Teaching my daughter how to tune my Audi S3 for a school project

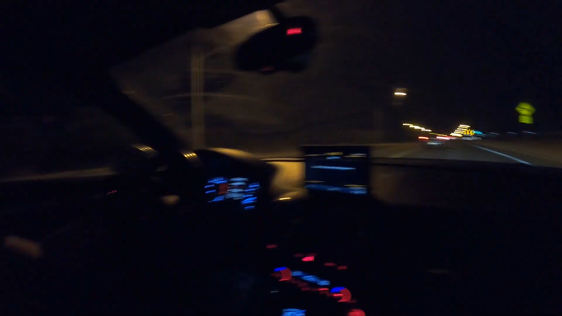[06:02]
all right let's see if we can get around this guy we're gonna accelerate hard here we go
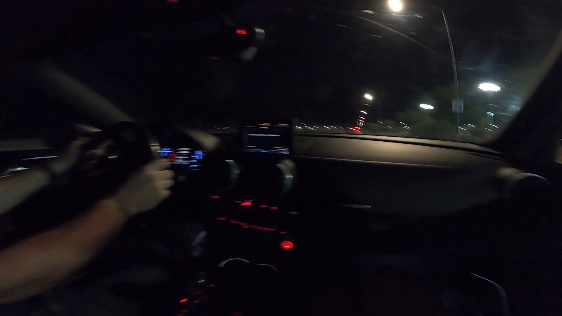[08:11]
yeah that falls hard yeah yeah it did 4.67 4.67